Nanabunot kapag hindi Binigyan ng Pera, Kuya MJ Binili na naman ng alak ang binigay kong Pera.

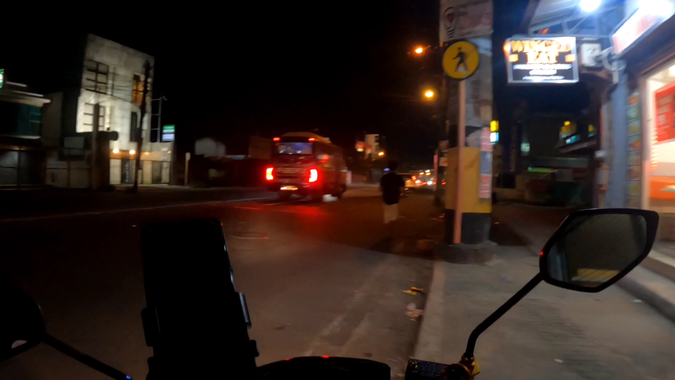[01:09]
Sabi ko, huwag niyang ibili ng alak. Ayan, susundan ko po si Kuya MJ kung anong gagawin niya.
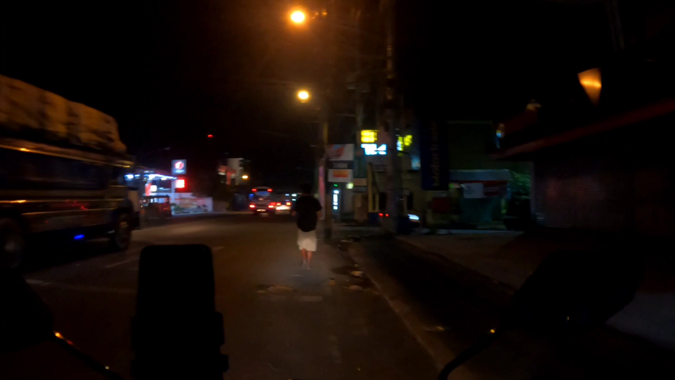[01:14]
Kasi baka mamaya alak na naman yung bibili niya. Sayang lang yung binigay natin.
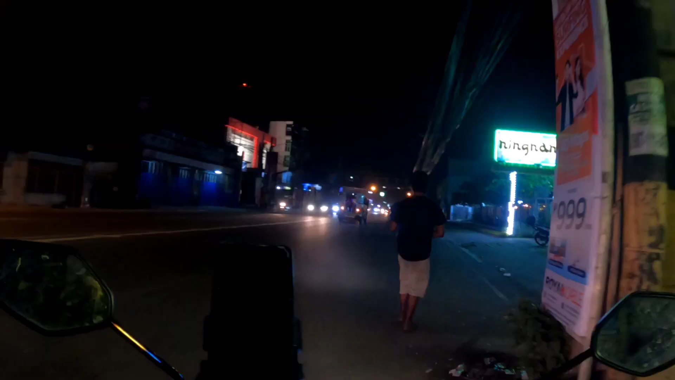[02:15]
Baka mamaya i-alak na naman yung bibilhin niya.
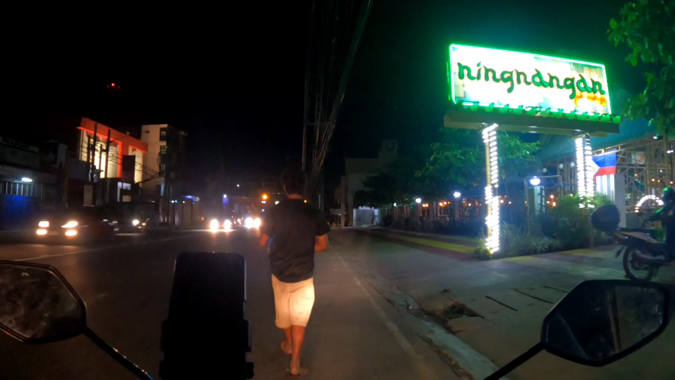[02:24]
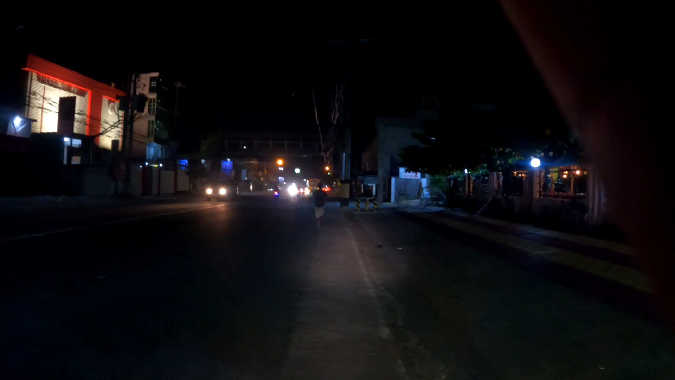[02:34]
So ngayon, di-distansya muna tayo para hindi siya makahalata na sinusundan natin. So ngayon na siya, panasamalayo na siya. So ngayon, may nakikita ko 7-11. Titingnan ko, baka mamaya pumasok na naman siya dyan at saka bibili. Bibili ng halak.